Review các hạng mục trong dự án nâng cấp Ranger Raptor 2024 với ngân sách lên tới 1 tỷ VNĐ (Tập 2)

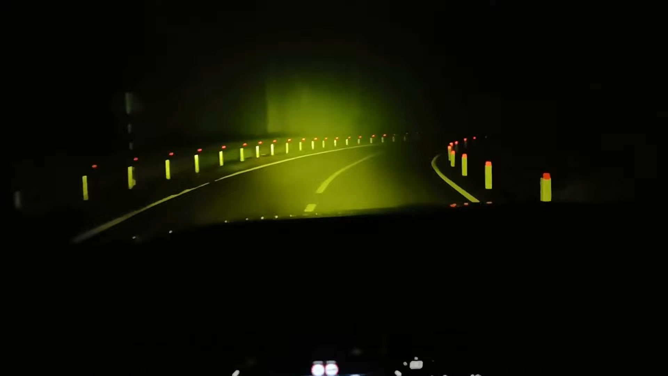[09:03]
chúng ta có thể chạy được cái tốc độ cao bởi vì cái tầm đèn chiếu xa của nó.
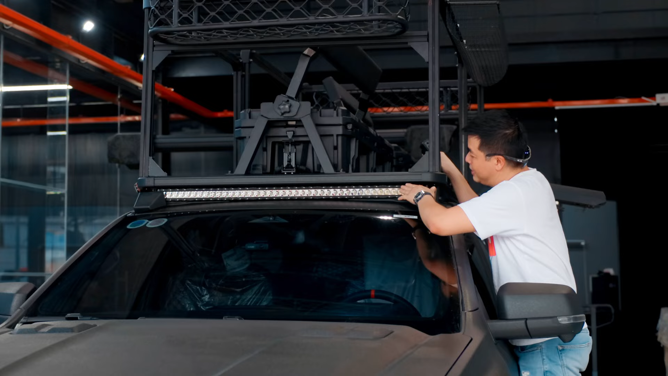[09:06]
Nhìn thấy đây, nó cũng là đến từ thương hiệu Steady của Úc. Cái dòng này nó gọi là dòng ST3K, dòng slim, dòng mỏng.
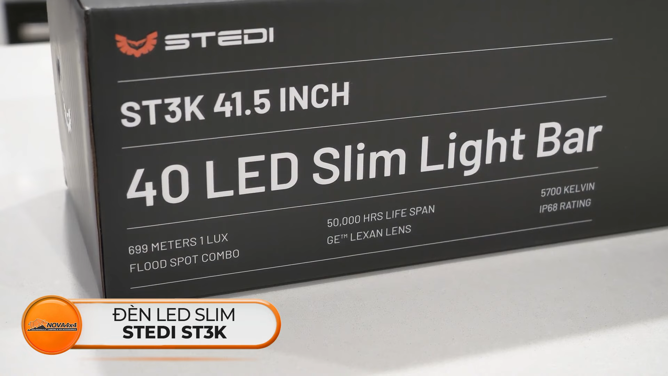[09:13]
Nó là đèn trợ sáng dạng pha, tức là khi đi trong rừng á, những cái khung off-road không có người ngược chiều, khi chúng ta mở lên thì nó sáng rộng cả một vùng trời luôn, để chúng ta có thể dễ dàng quan sát,
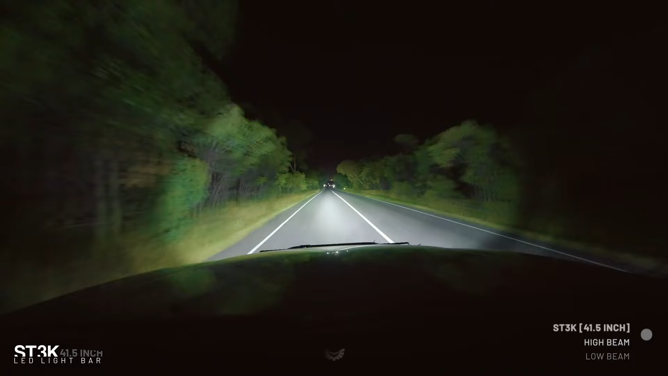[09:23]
dễ dàng di chuyển ở trong những cái điều kiện tối tăm như vậy và có nhiều các cái rủi ro như là cây cối hay là đá hay là những cái hố, thì chúng ta có thể quan sát rất là rõ, gần như là ban ngày các bạn.